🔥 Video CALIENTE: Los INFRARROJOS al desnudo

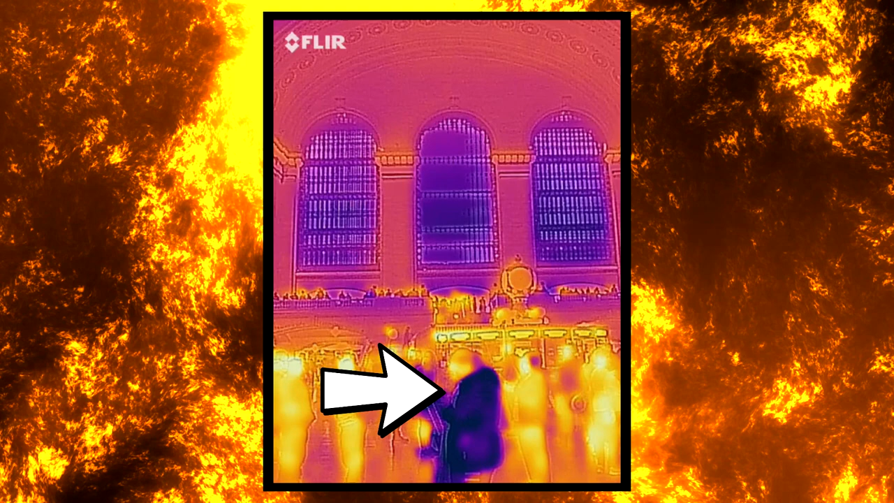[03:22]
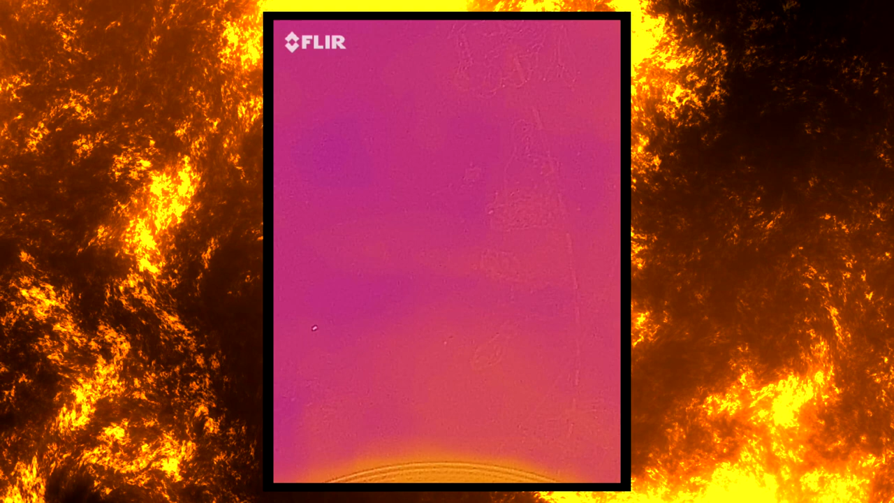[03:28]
Y esto de aquí arriba es la famosa bóveda, que representa varias constelaciones, que en el infrarrojo, pues, no luce tan impresionante.
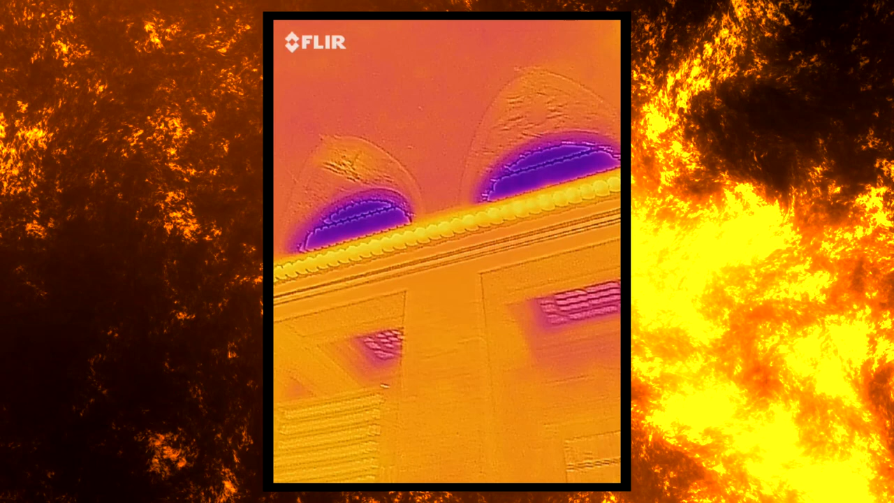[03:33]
Vemos que las ventanas están más frías por la temperatura de la calle, y se aprecia la línea de los focos que iluminan el techo,
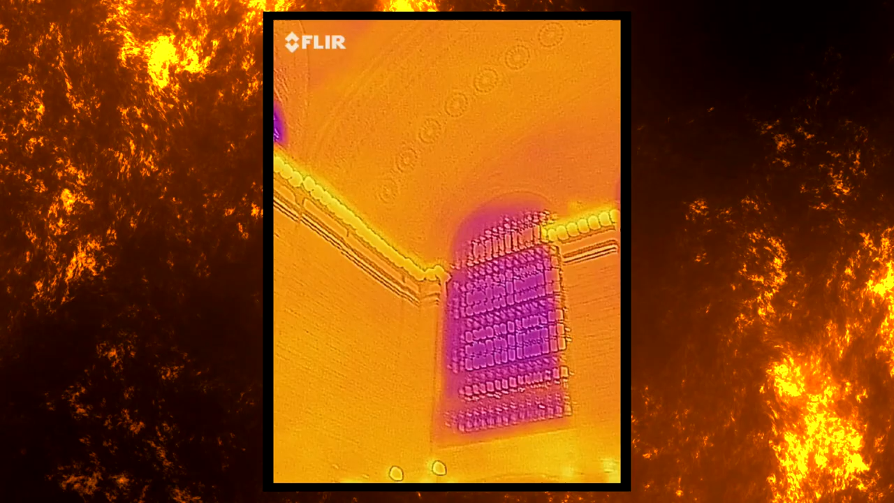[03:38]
como una hilera de puntos amarillos por su calor.
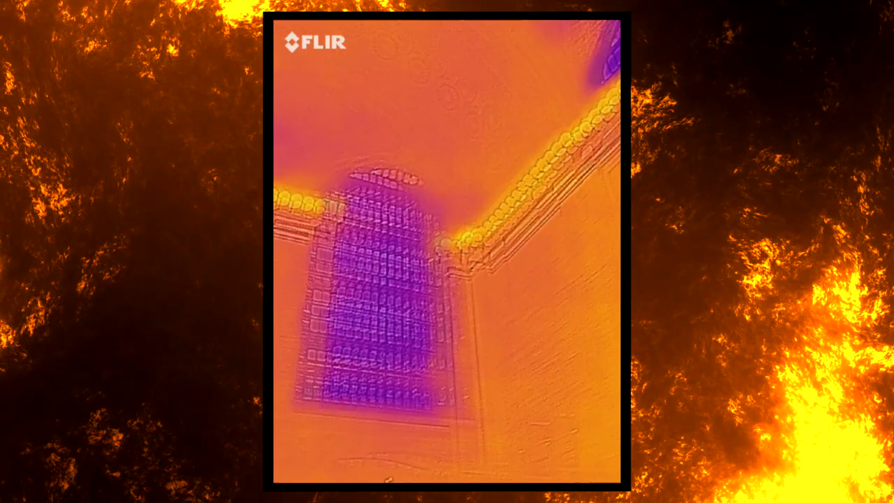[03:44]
Y en estas escaleras, punto de encuentro habitual, podemos ver quiénes llevan esperando a alguien más tiempo por su color amarillo.
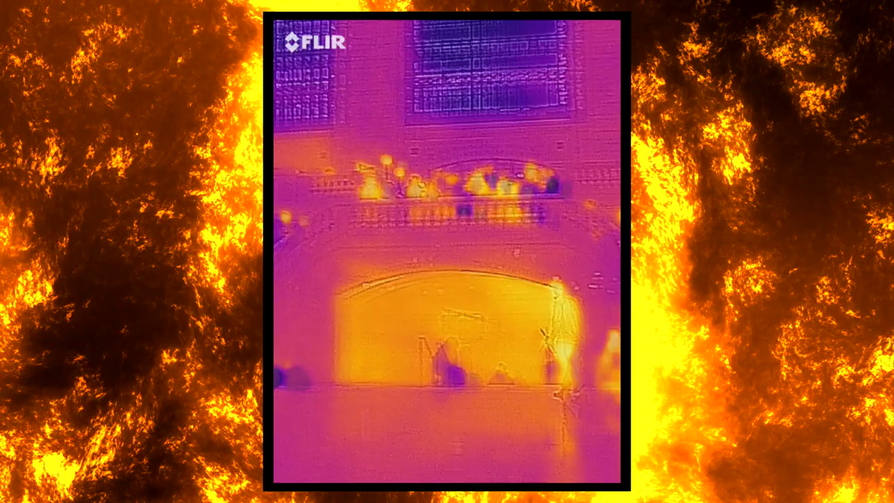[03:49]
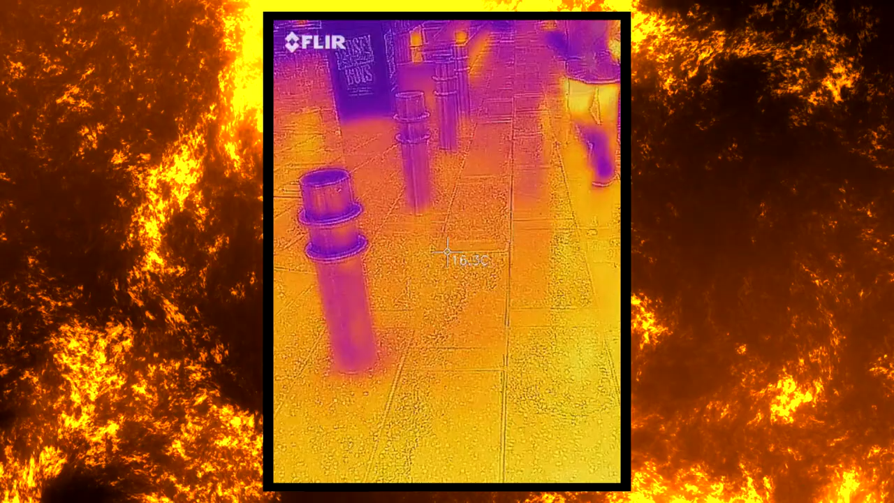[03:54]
Ahora, estoy en otro punto caliente de Nueva York, que seguro que conocéis, que se llama Times Square.
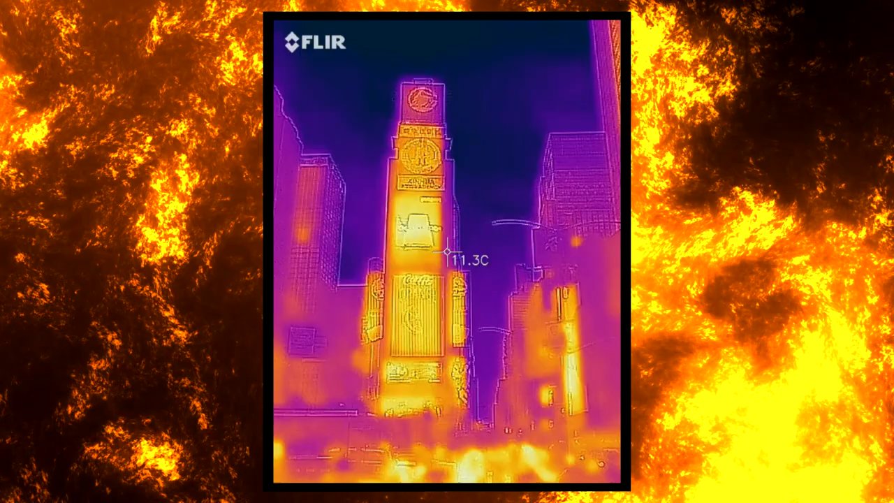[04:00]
On screen: spot 11.3°C
Y aquí, lo primero que nos puede llamar la atención son las pantallas,
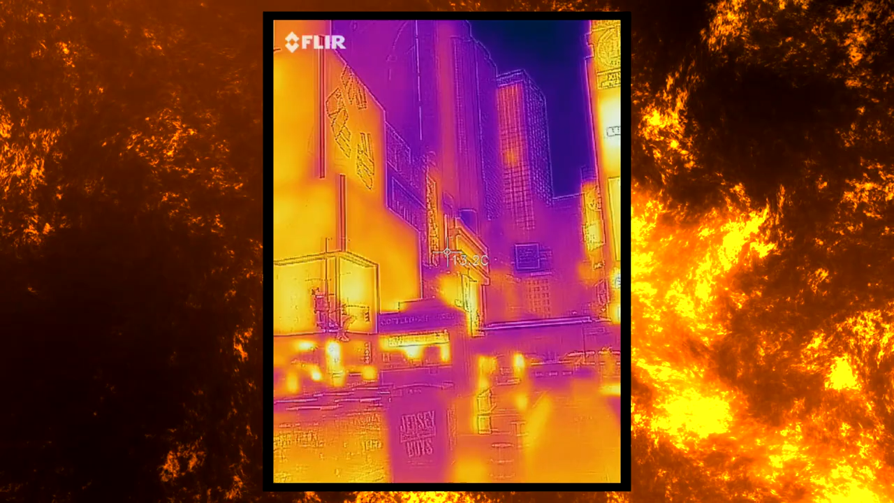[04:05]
que, obviamente, están más calientes que el entorno.
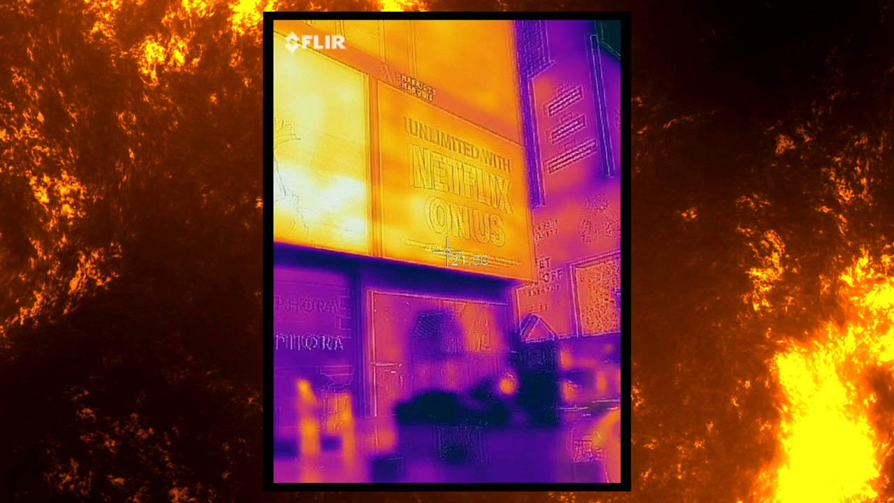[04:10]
Y además, si nos fijamos bien en ellas, con más detalle, podemos ver algo muy curioso.
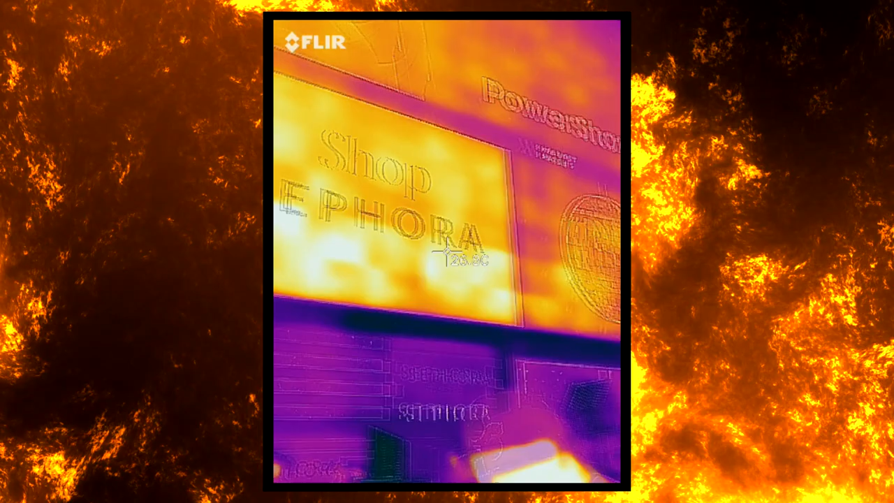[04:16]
Las pantallas normalmente están compuestas por paneles LED cuadrados,
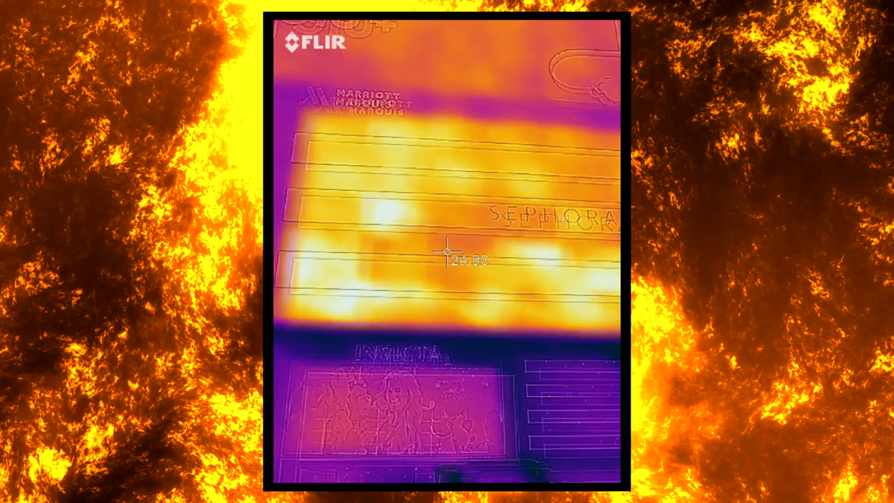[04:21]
y en el infrarrojo se distinguen muy bien, porque tienen temperaturas diferentes.
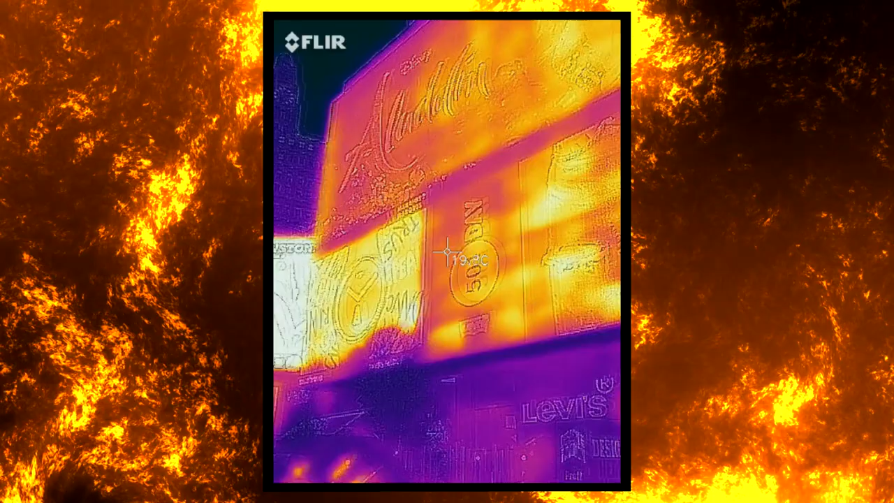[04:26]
Esto nos podría dar pistas de cuáles podrían necesitar mantenimiento antes.
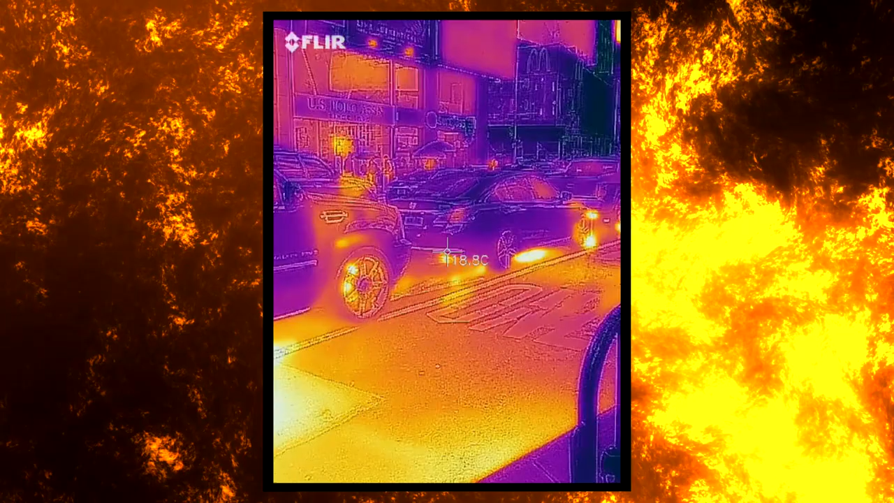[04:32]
Si echamos una mirada al tráfico, vemos el calor de los motores y los frenos de los coches, junto con el calor de las alcantarillas,
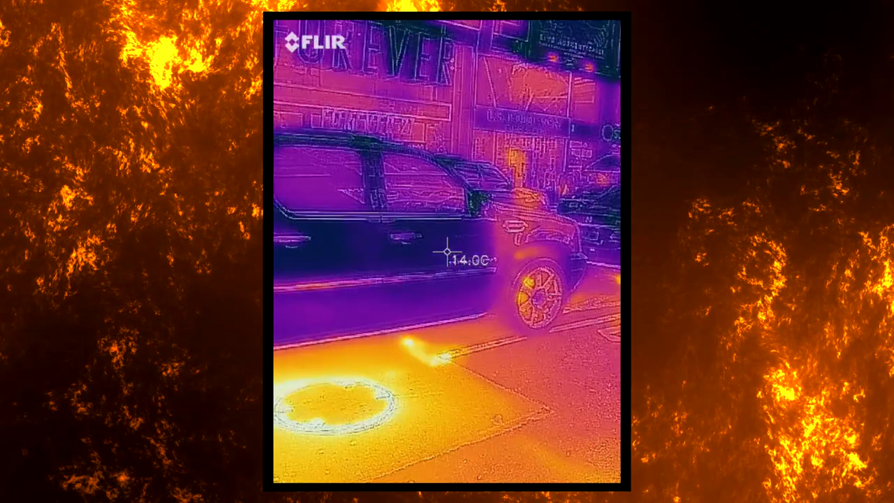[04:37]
que habitualmente en Nueva York distribuyen agua caliente para las calefacciones.
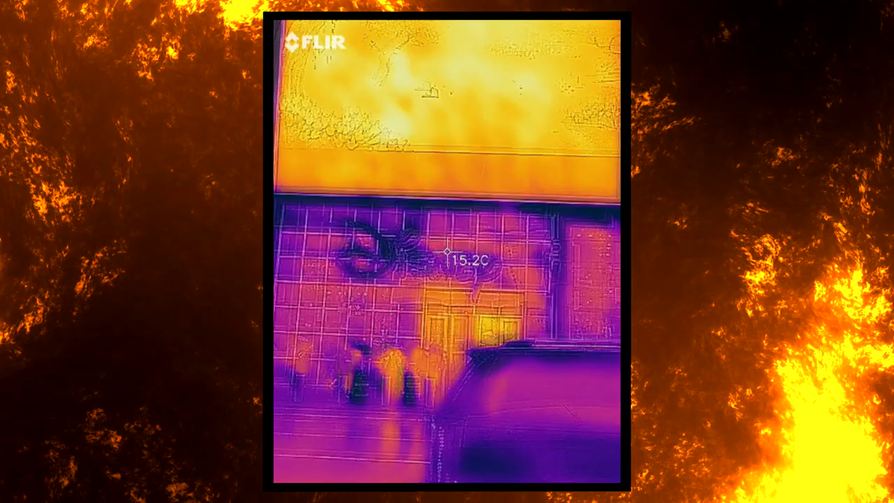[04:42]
On screen: spot 15.2°C
Al otro lado, seguimos viendo más pantallas con diferentes puntos calientes en los paneles LED.
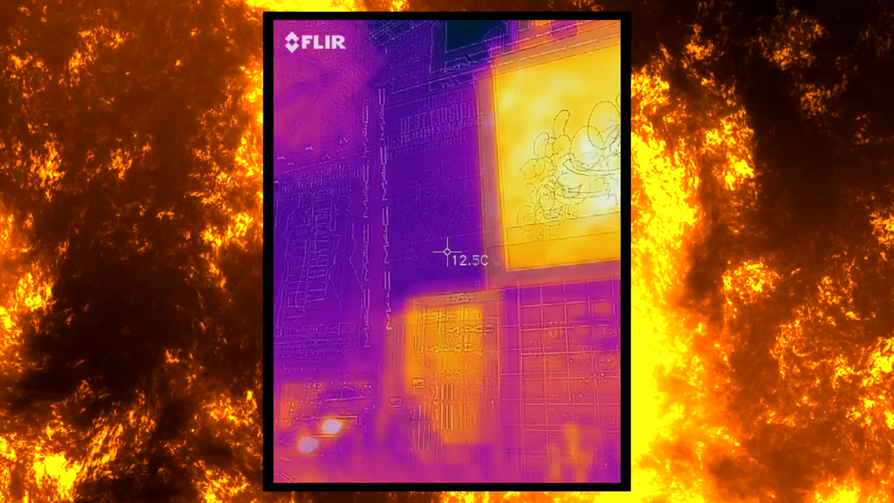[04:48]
Y un punto muy, muy caliente en la acera, que se corresponde con un puesto de perritos calientes.
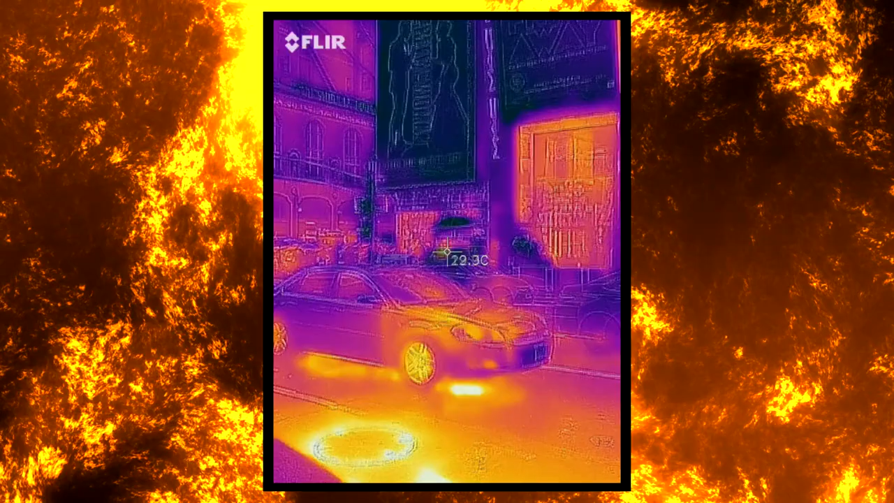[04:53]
Ya veis que tenemos una máxima de 65 grados centígrados en ese punto.
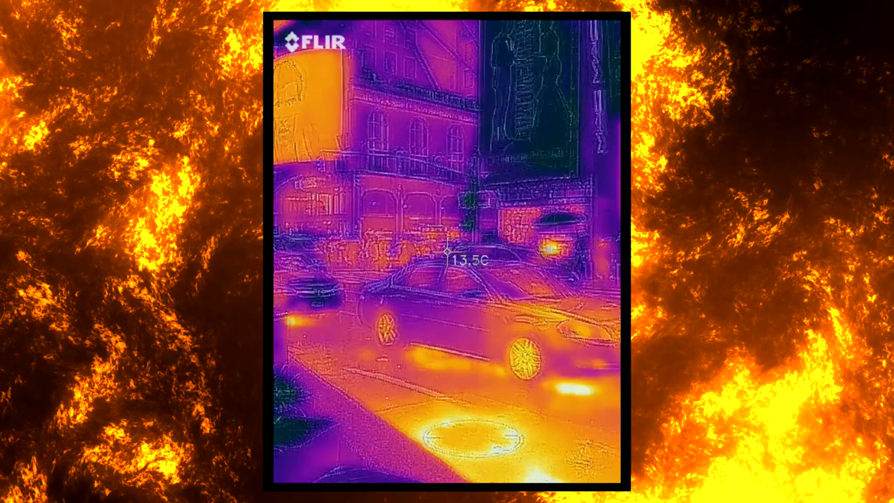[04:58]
On screen: spot 13.5°C
Aquí me he acercado un poquito más a una de las pantallas,